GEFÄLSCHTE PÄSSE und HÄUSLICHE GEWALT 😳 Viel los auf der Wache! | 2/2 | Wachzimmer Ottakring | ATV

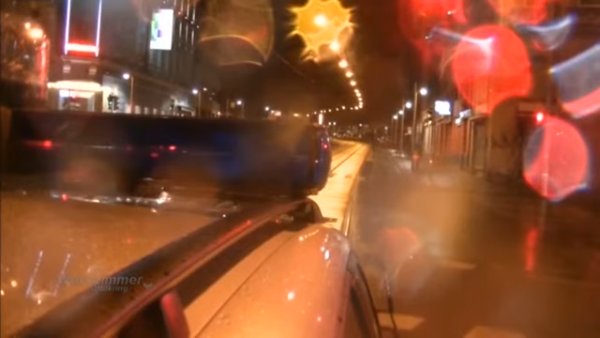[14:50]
Kurz nach der Ermahnung der Fußgängerin beobachten Karin und Christian bereits den nächsten Verstoß gegen das Gesetz. Ein Taxilenker fährt bei Gelb in die Kreuzung. Die Polizisten deuten ihm, an den Rand zu fahren. Ja?